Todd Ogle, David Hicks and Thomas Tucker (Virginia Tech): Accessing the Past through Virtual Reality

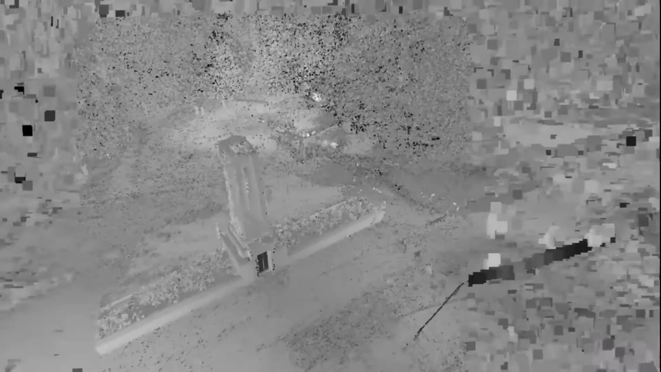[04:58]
and collected data from the surface features,
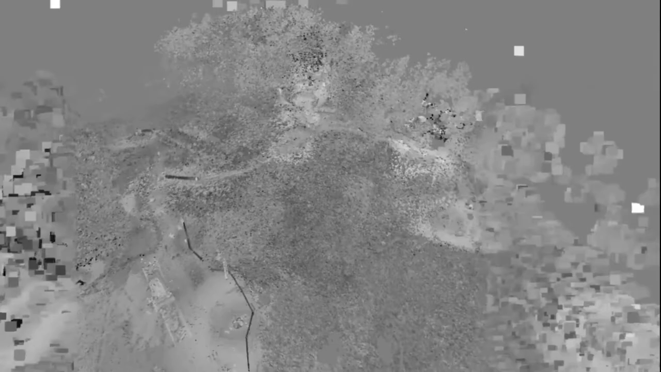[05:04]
as well as a good portion of the underground tunnels.
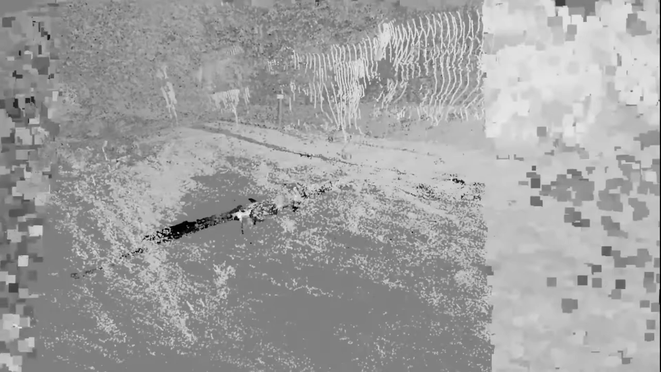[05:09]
As we go beneath the surface here, we see the complex of tunnels that
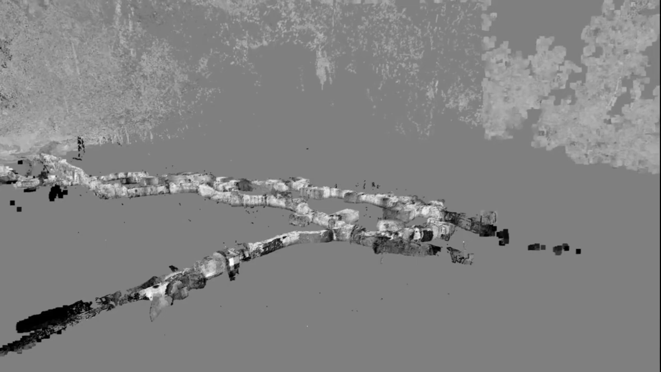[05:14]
we were able to scan on the German side in more detail.
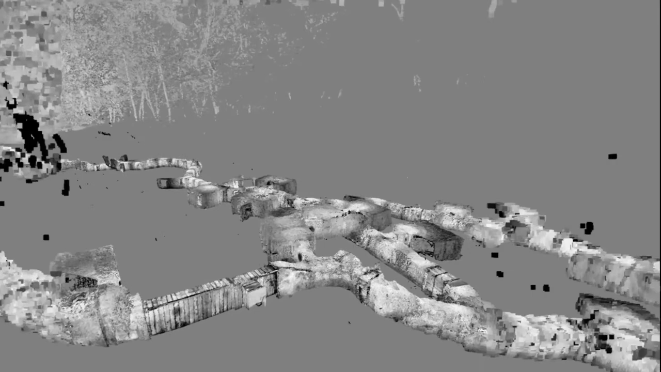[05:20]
There are an elaborate series of galleries, rooms,
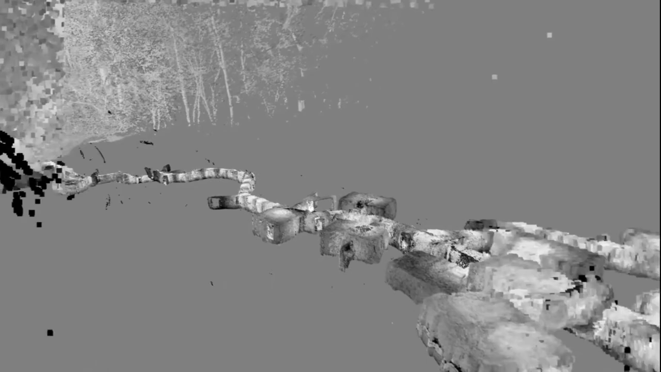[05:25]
kitchens, infirmaries, power generation spaces,
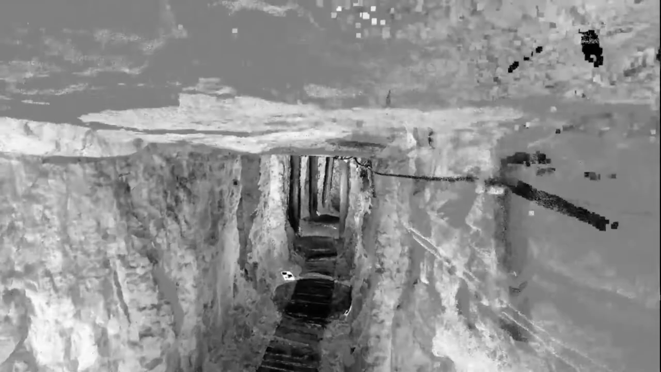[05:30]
all connected by tunnels dug through the sandstone of the area.
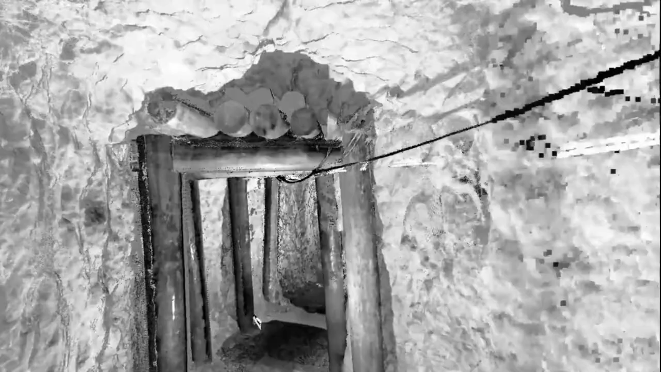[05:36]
As we fly through the German side here,
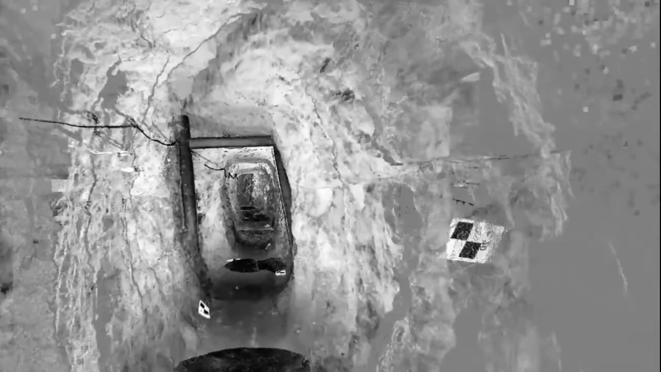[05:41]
we're able to see the type of structural supports that were used and the cabling for communications and electricity.
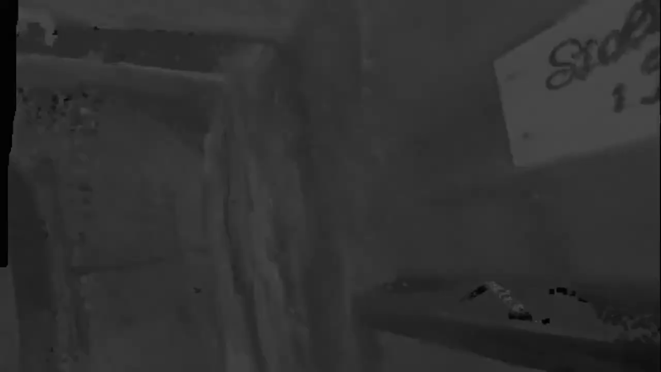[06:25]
And as we fly out and away from those lines,
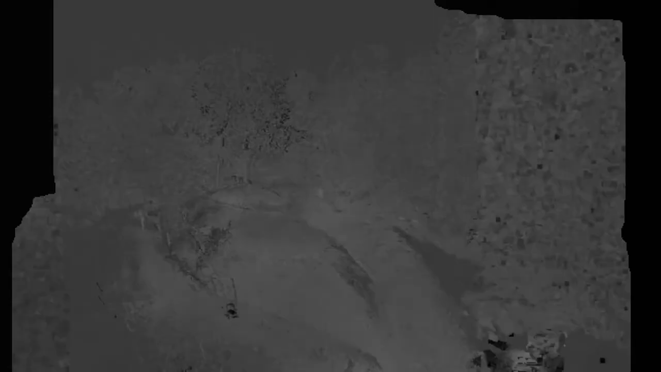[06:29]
we get a larger view again of the surface of Vauqua.
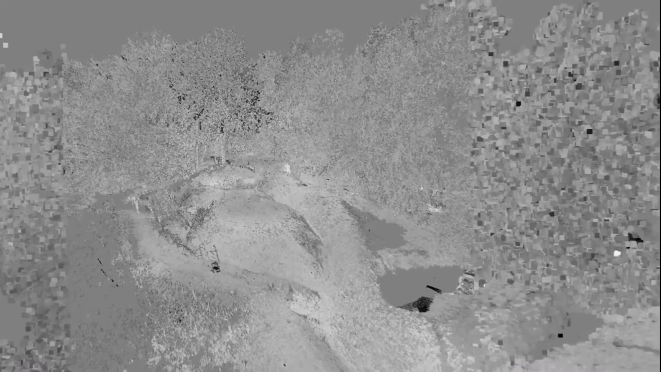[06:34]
There are tunnel systems still in place on the French or south side of the hill as well,
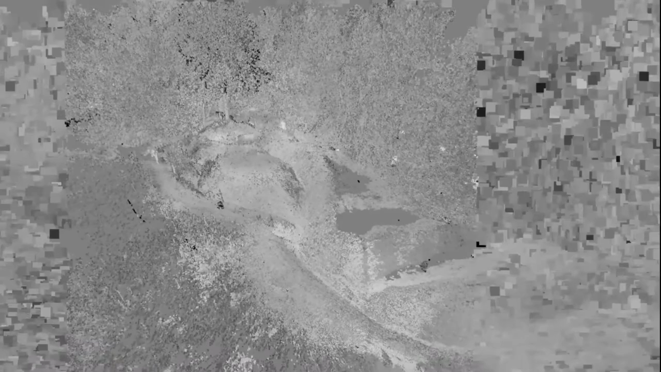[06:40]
as well as the enormous craters that lie in between them, and some as many as 40 to 50 meters deep today.